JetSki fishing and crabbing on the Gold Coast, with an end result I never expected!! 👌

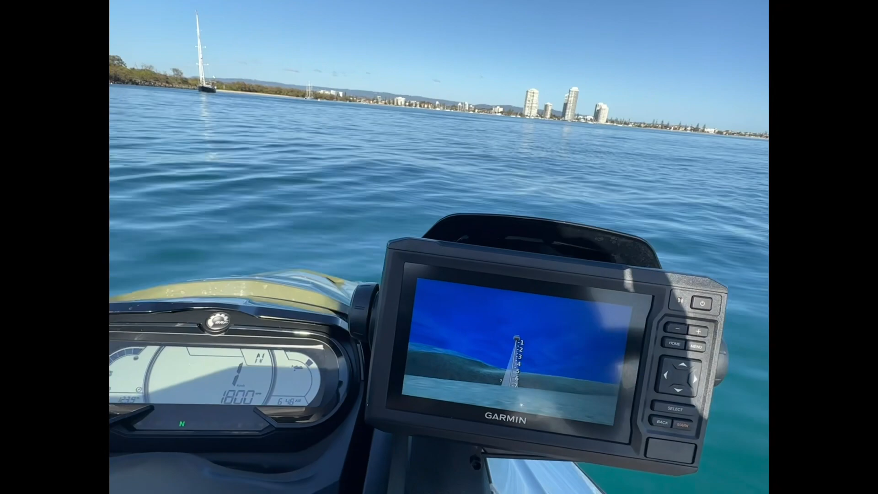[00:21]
Apparently lots of snapper in there. I dare say that now that I've figured out how to use my buddy fish finder, I've got all the fish and bloke are off somewhere else, I'd say.